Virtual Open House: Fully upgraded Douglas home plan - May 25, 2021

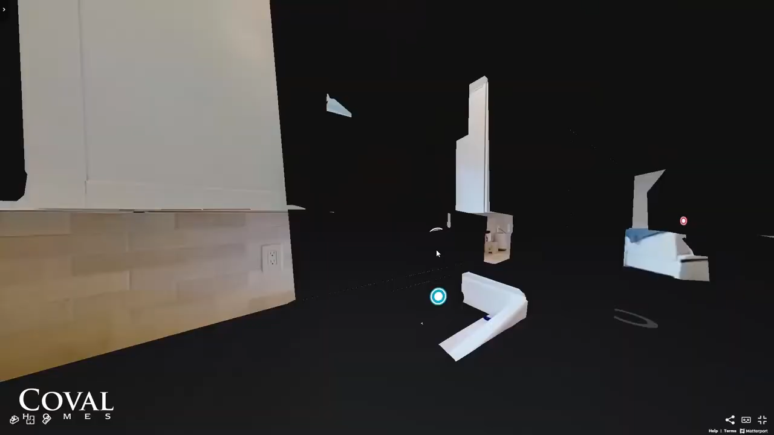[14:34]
as well as this length, this length right over here.
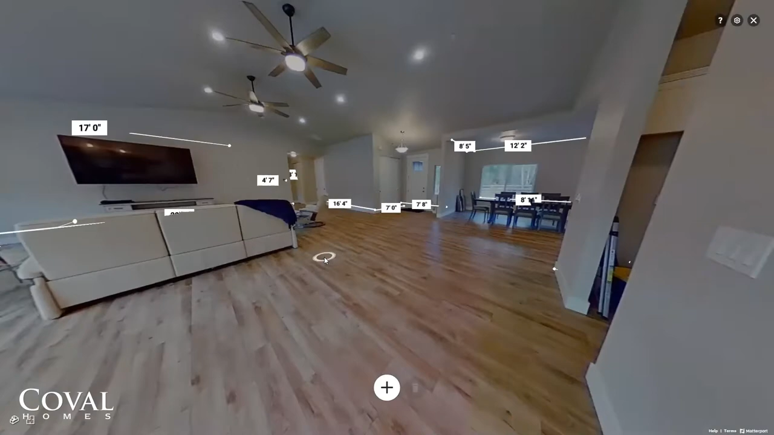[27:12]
So, you know, maybe you have a, a dining room table that you just, you've had it in your family for forever. You don't want to get rid of it. Well, right here we got, I actually measured this dining room table. It's about nine feet long. You know, you could probably fit that in, in your Douglas. Uh, if maybe you have the same size dining room table. Um, so as you walk through the house, be sure to use that little measurement mode at the bottom left of your screen.
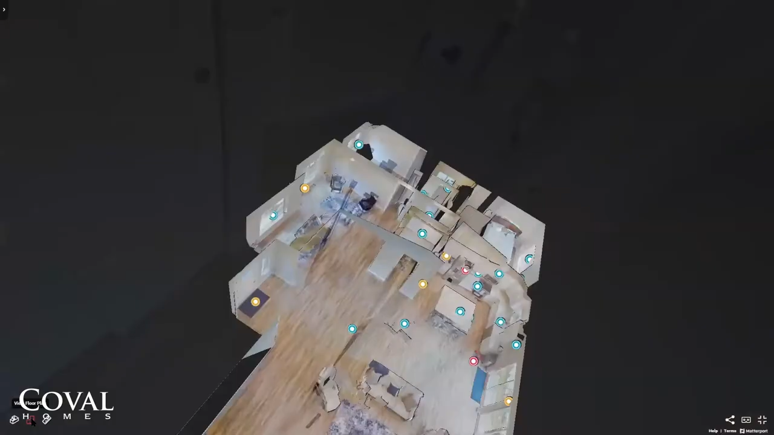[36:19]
So now let me just use our little floor plan right here. So we're standing right here and we're going to walk right over here into the master bedroom suite.
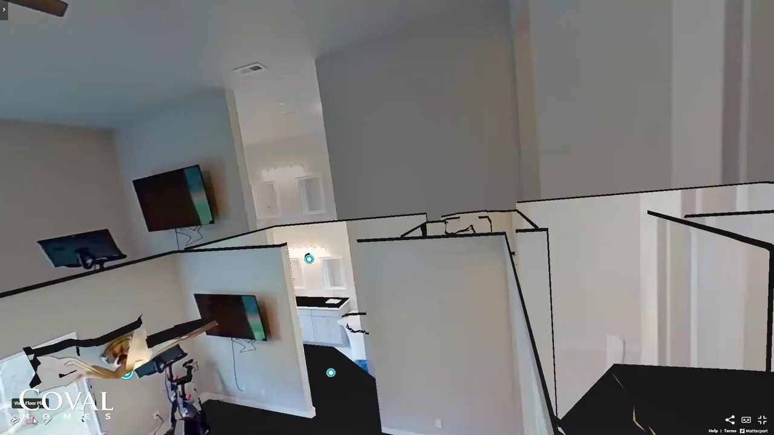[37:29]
Can maybe use the floor plan view to see a better view of that.
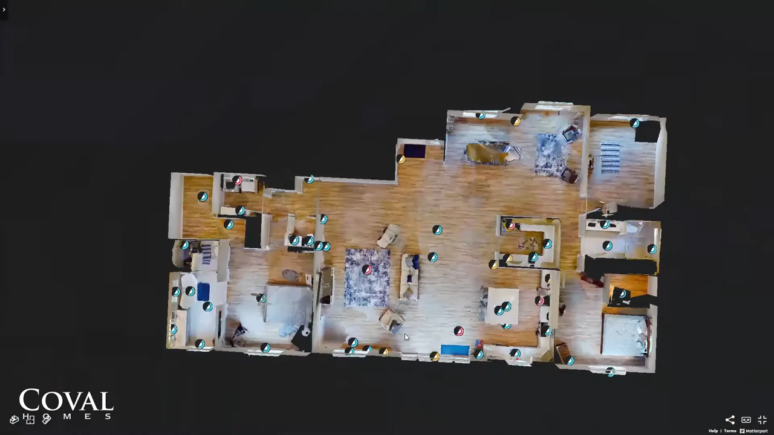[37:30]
You can see it kind of jets to the left. Lots of room in there. That's, I would say almost as big, if not bigger than the laundry room, big walk-in closet.